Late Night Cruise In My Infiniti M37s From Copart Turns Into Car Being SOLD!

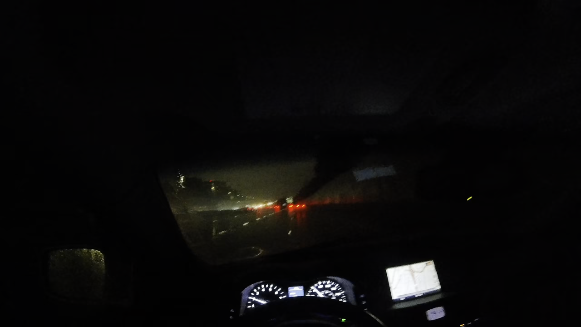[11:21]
probably got some slow pokes getting off on the exit. Got milk here. It might be a little cheaper at the gas station. I don't know. Give me some good old milk, man.
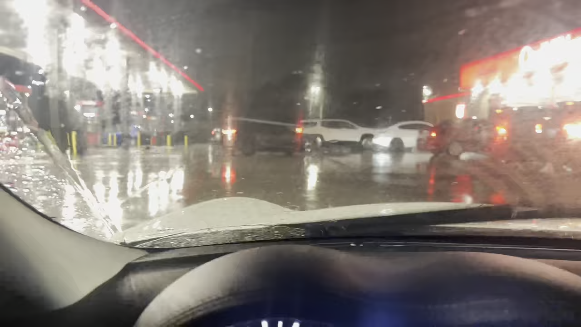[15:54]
See you, Mozzie. That drink kind of nice. It look like it's a matte black.
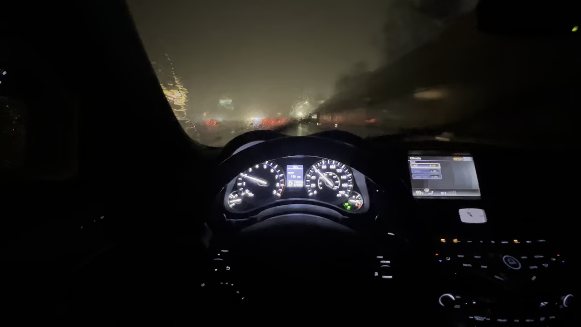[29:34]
And we did not put no gas in here, as you can see. Did not put no gas in there, man. I was like, you know what? I could sell this any day now. You know what I'm saying? It's the weekend. You never know. I could sell this, so we ain't giving out free gas cards. You feel me? So, we're going back home now. We need to let the G25 sit in the rain. So I'm gonna probably switch parking spots.
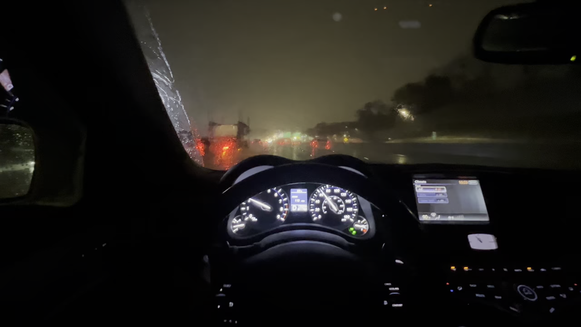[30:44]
I'm trying to think of the last car that I had that was sliding. I hope he's not coming over here. I do got my lights on, right? Yeah. All lights, everything. I think the last car that I was driving like every day when it... Does the G25 slide a little bit? It might. I know that Mitsubishi was, but the G25 might slide a little bit as well. This car, bro, is like stuck to the ground right now. And I am just in standard mode, just cruising. I could put it in Eco, but I should put it in Eco, huh?